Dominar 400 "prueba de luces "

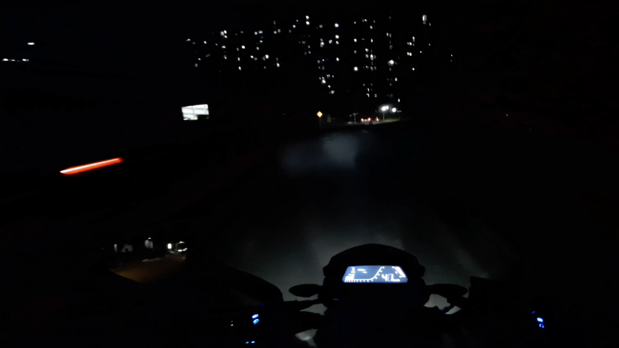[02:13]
Están como que las lámparas malas Señores, vean El haz de luz tan grande que tiene esto Entonces, como las lámparas están malas Pues se puede poner a prueba esto, ¿sí o no?
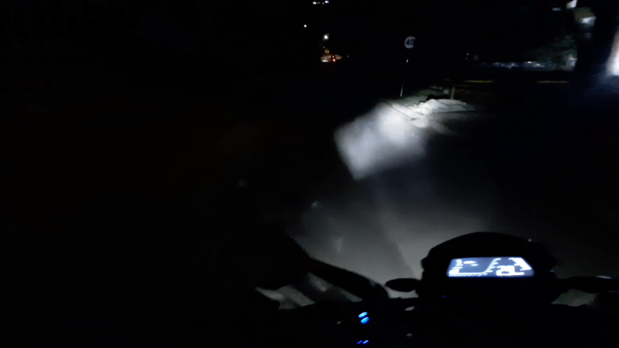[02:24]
Señores, miren Vamos a cambiar la luz Mucho más luz Esa es la otra luz que tiene Esperemos que allí está un poquito más oscuro
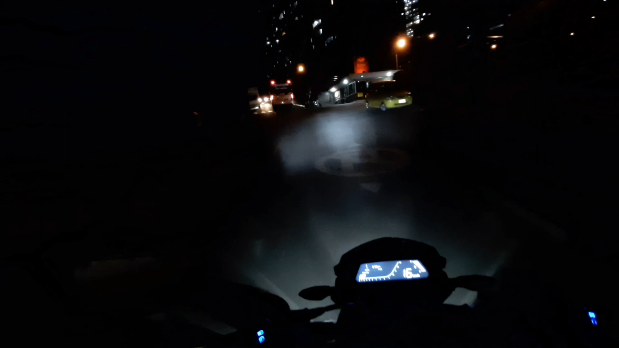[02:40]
Señores, ¿qué es lo que uno necesita? Pues que esto funcione De la manera correcta En el momento que uno lo necesita Si uno está en viaje
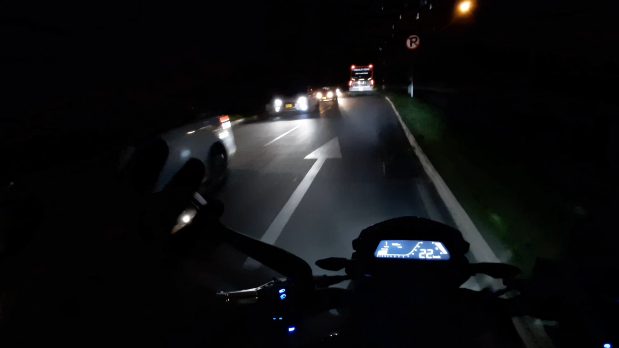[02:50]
Digamos que Uno no va a encontrar tanto tráfico Sobre todo si uno está pues en caminos Alejados de la ciudad Pero lo que uno necesita Es que la moto
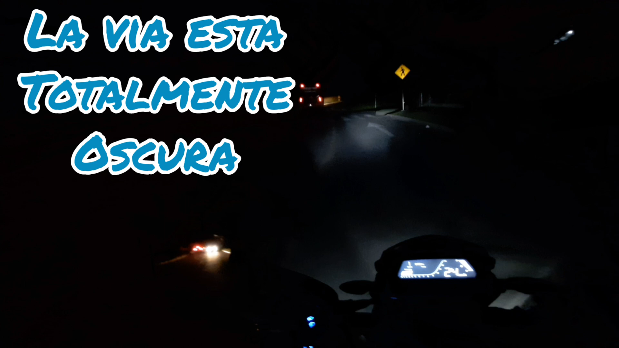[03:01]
Pues funcione como se debe Muchachos, vean Esa luz tan bacana Miren esta
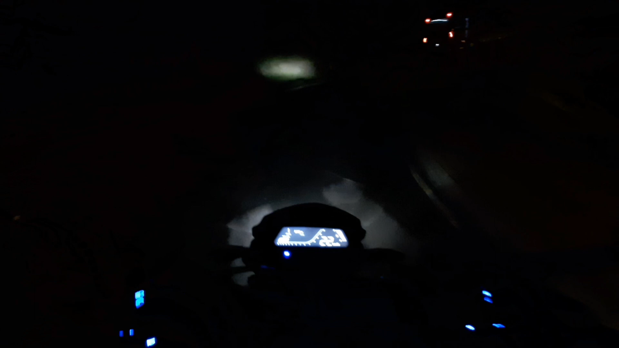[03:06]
Yo normalmente ando con la pequeña Listo Entonces voy a tratar de hacerme a un lado Para mostrarles como es la luz Listo
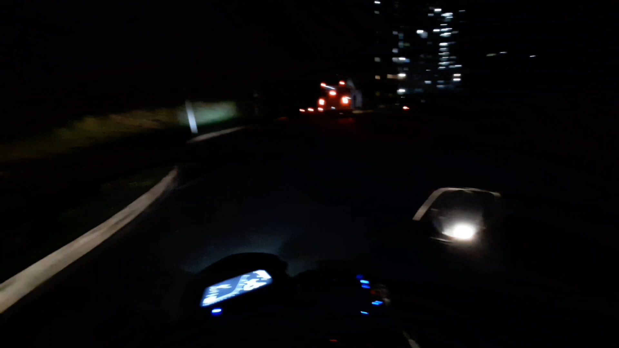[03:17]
Bueno señores
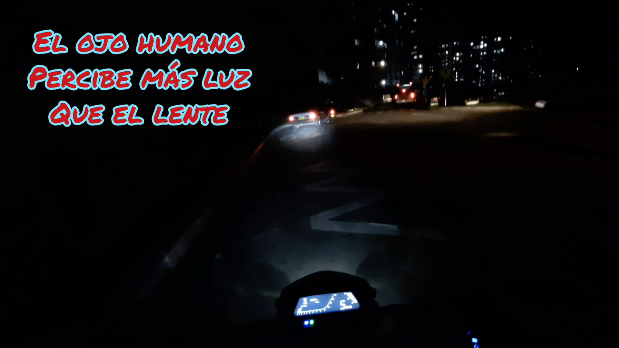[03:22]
Entonces ahí les quiero mostrar pues como es el haz de luz